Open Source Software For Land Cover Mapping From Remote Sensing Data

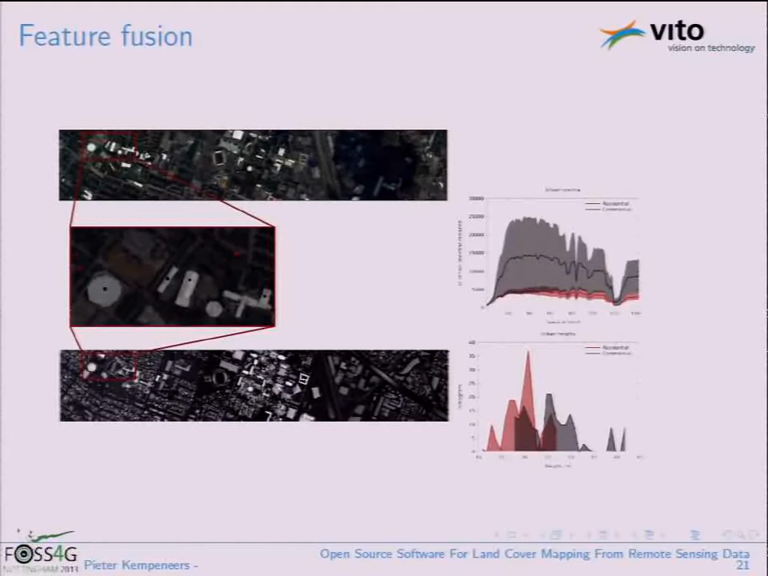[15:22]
So they're just a bit higher. And you can use that information for your classifier. So combining these two information, you hope that the classes get distinguished better. So then the actual classification. You use both imagery.